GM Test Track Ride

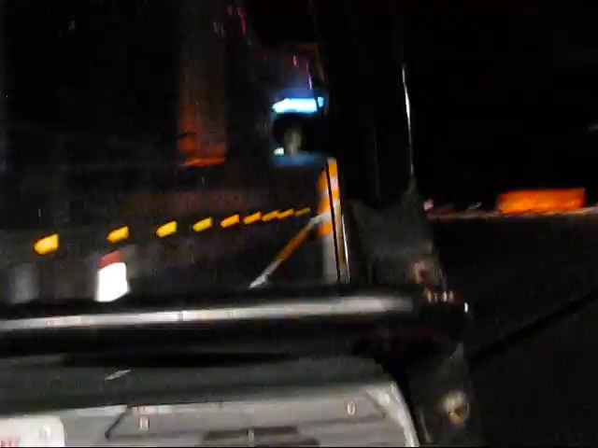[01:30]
Take it right up to the cones, hit the brakes, and see if I can steer you through. Hold on. Holy crap!
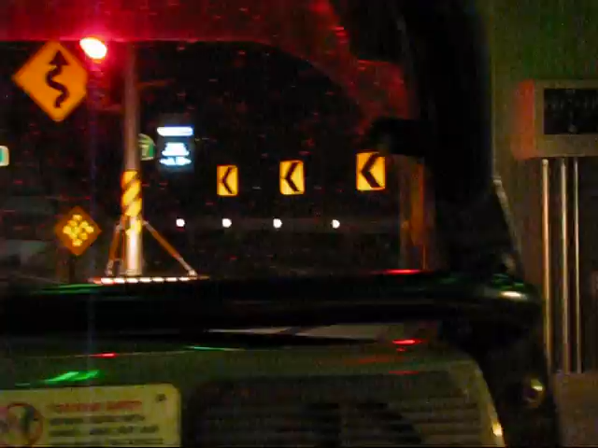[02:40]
Oh, and it smells like crust. Clear for track course A. All right, let's pick up the pace. Ride and handling. Increasing speed, 10%. Damn. Oh my God. 20%. Open mode again, you guys sick.